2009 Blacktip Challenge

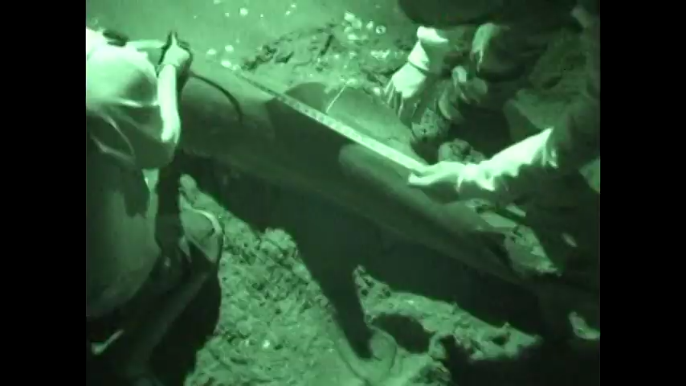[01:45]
which also allows us to take precise measurements that can be used to calculate a reliable estimated weight for these fish,
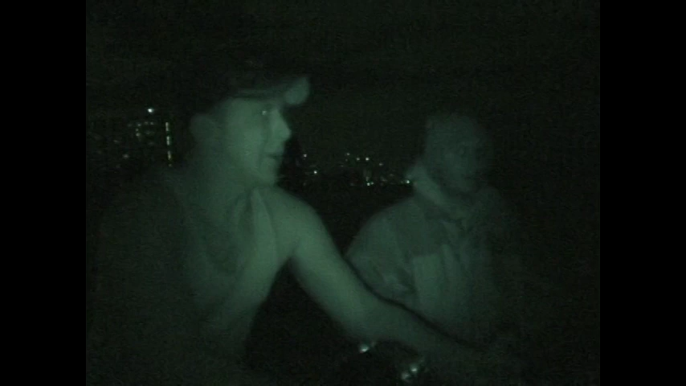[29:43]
You better watch your head, Pat. This fish is in motion. Are we on there? I don't know.
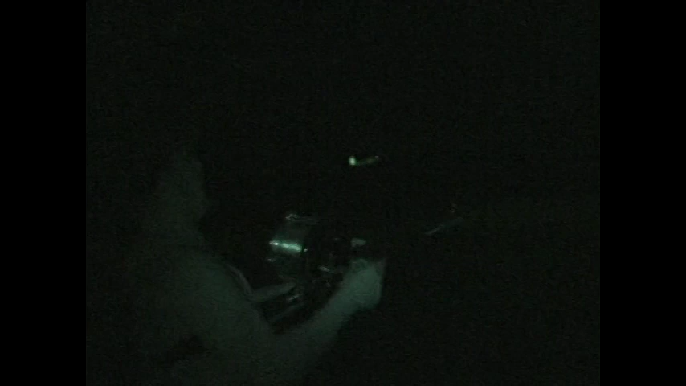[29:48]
Zach, we're getting some nice hits and some solid runs on these baits, and something strange is taking place.
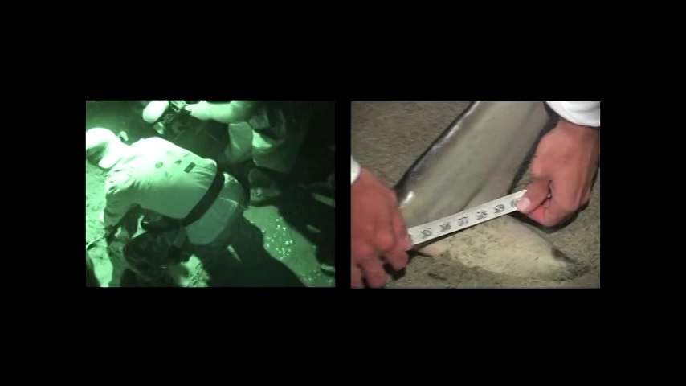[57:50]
60. Girth. Oh, that's a fatty, hey?